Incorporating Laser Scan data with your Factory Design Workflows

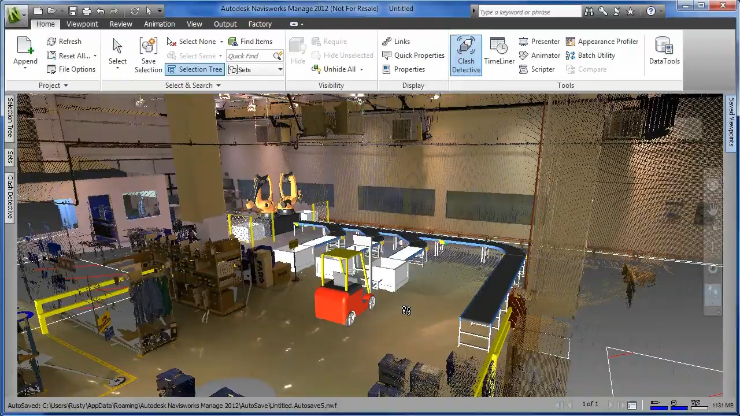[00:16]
The Autodesk Factory Design Suite provides the ability to utilize laser-scan point clouds to record the as-built state of an existing facility.
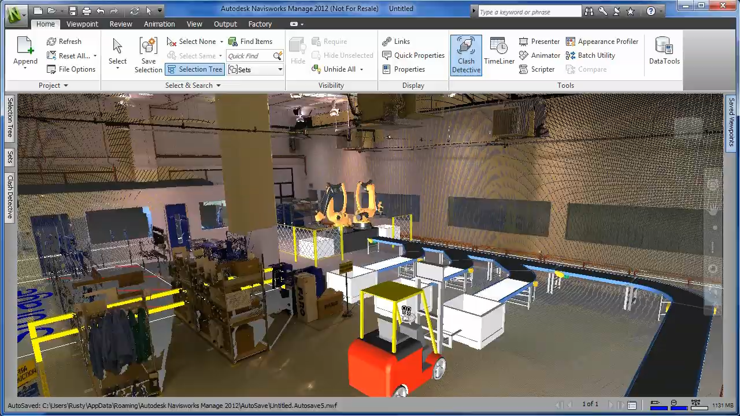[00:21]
This greatly reduces the amount of time needed to document the building.
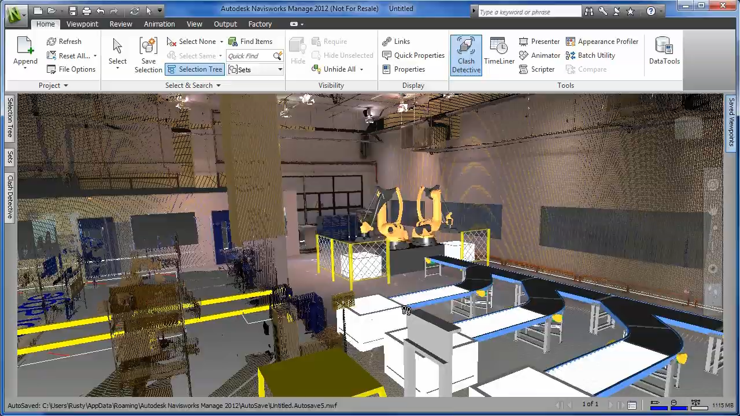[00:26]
These point clouds can be added to your factory designs to facilitate
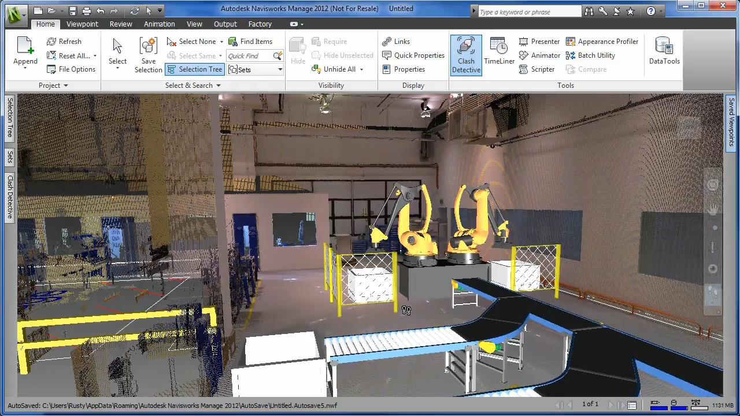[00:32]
space reservations in context of the as-built state of the facility. 3D interferences are very common when you're designing a factory layout in context of an existing facility.
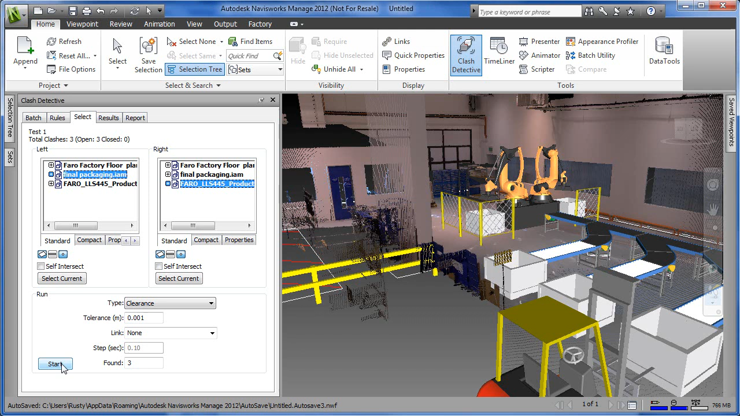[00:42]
Autodesk Factory Design Suite allows factory designers to perform
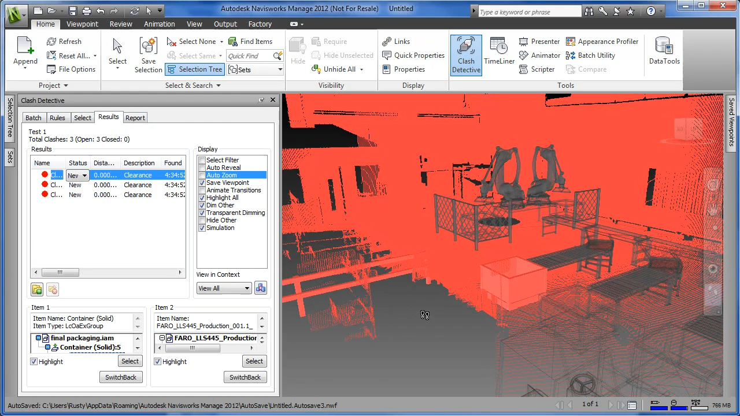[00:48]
clash detections between the 3D model of the proposed layout and the point cloud representing the as-built state of the existing facility.